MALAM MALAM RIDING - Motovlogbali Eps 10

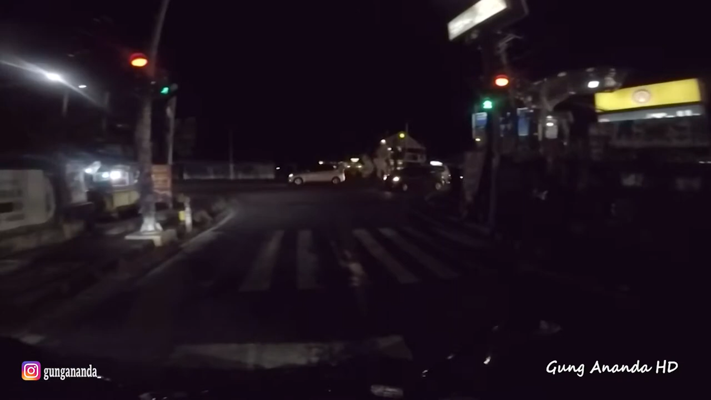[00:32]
Tunggu aja guys Jadi netrat gue kali ini Tujuan kita ke Seminyak Habis itu rencananya Mau ke Kota Tapi Kita lihat aja Semoga aja gak macet ya guys Jadi kalian tetap Ikuti aja netrat gue kali ini Oke Nah ini temen-temen gue nih di belakang semua ada Lengkap
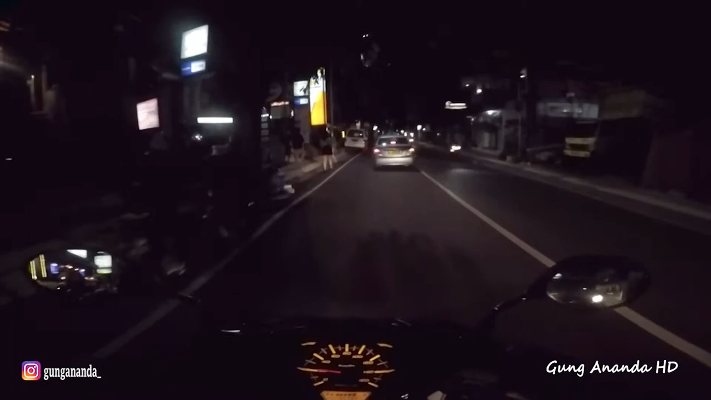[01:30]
Nah ini namanya jalan Raya Bongkasa Intro Ini Kita mau Tujuan ke Kota Rame-rame sekali lokasinya disini guys Bisa kalian lihat Inilah kegiatan yang biasa Orang-orang bule lakuin di
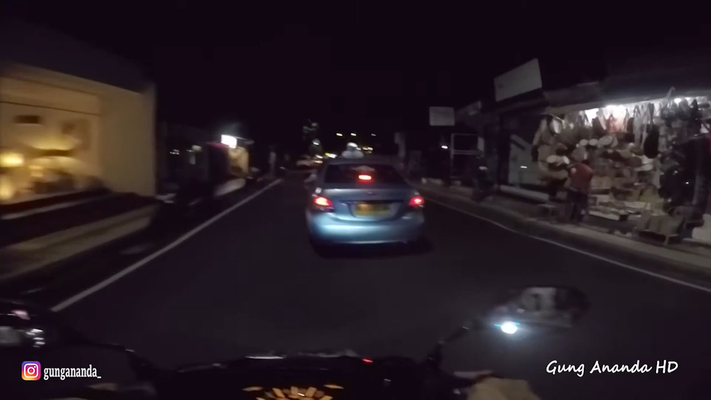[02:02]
daerah Ya ini masih termasuk daerah Seminyak juga sih Wait Kenapa Tion?
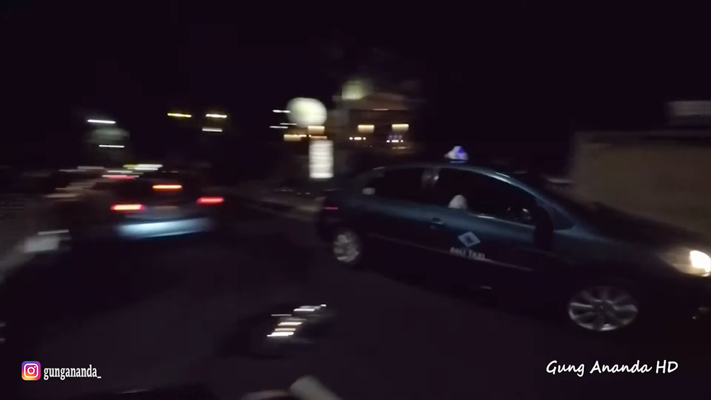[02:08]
Di belakang udah lengkap?
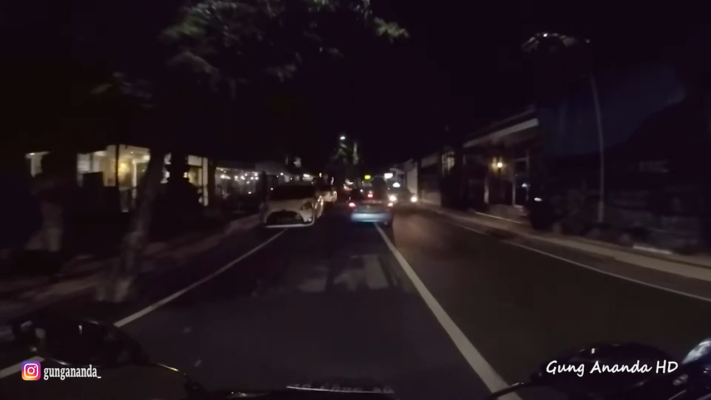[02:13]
Udah Ya kayak gitu lah Ini termasuk daerah Seminyak ya guys Jadi di Seminyak ini Biasanya lebih Vintage Pada saat malam hari Ketimbang pada daerah kuda yang lebih hidup Nah di Seminyak ini kebanyakan orang-orangnya tuh Santai
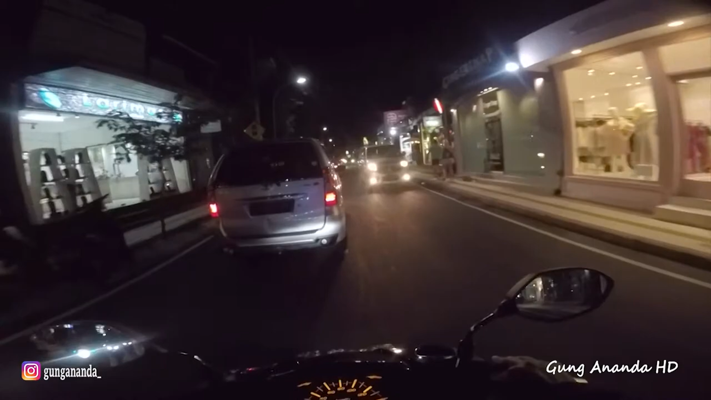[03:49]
Eee Nah guys Sekarang kita ada di jalan
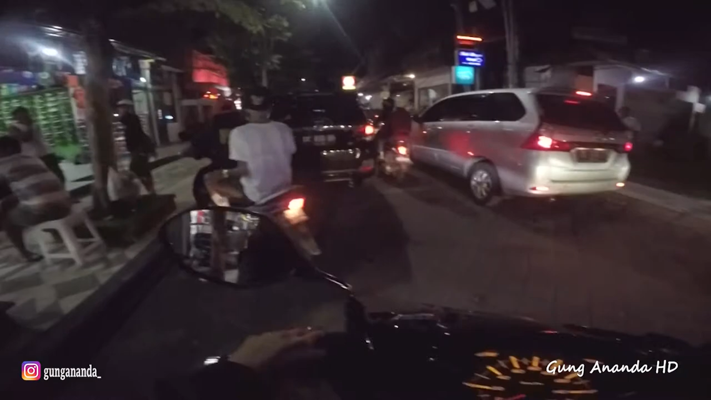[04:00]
Jalan Kayakuta Ya kalian bisa lihat sendiri Kayak gimana kemacetannya pada malam minggu Jadi kayak gini Macetan yang kita alamin Ikute Jadi ya Biar saya bilang di legian lah ini lokasinya
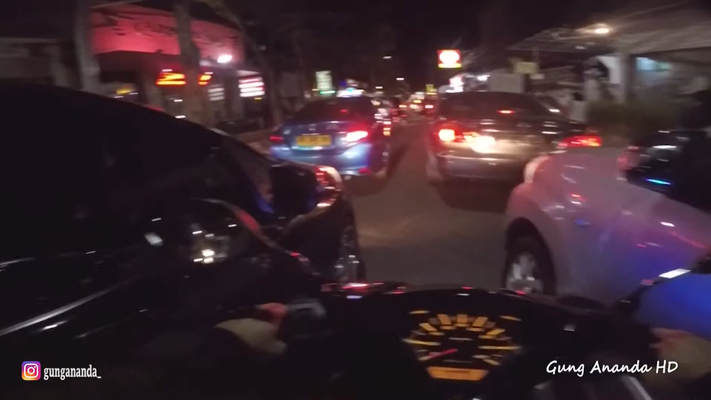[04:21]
Anjir Macet gila anjir Kita gak bisa Maju
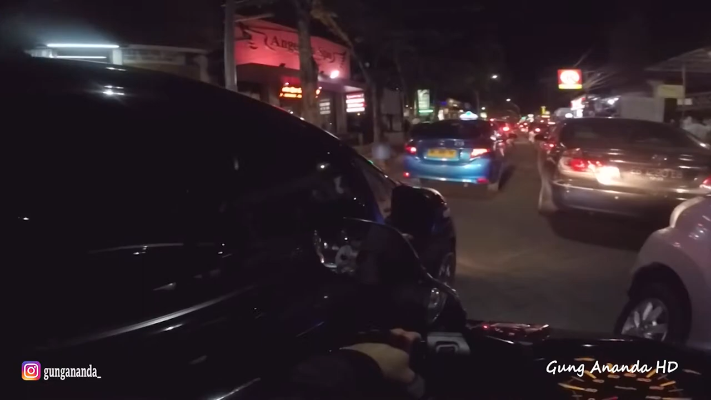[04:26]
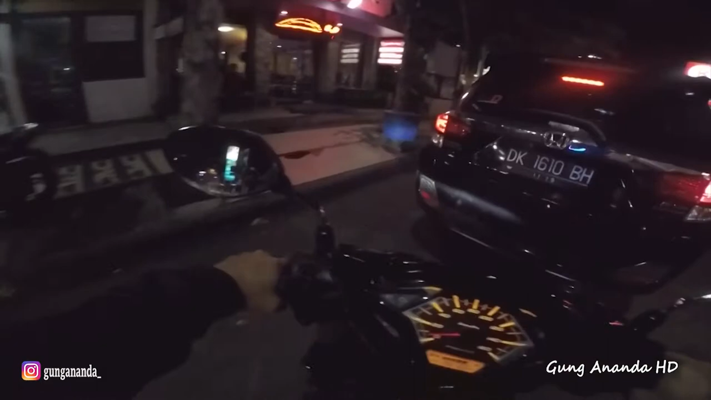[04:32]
Ya legian memang kayak gini guys Jadi kalian bisa lihat Kayak gimana sih di legian tuh Macet parah yang pasti Setiap kita apalagi kondisi Kita di legian ini Pas malam minggu Jadi kondisinya pasti bakal macet